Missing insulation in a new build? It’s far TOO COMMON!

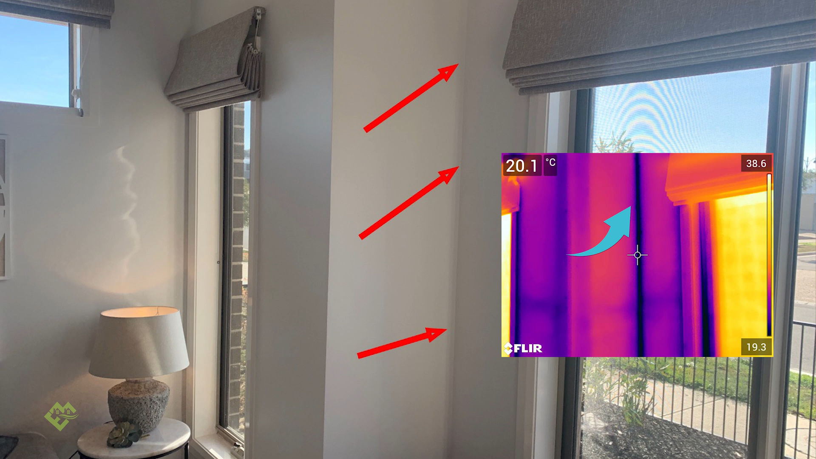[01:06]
On screen: spot 20.1°C
These are areas that you need to keep on top of because if you don't get on top of them at the right time, they're impossible to insulate later on.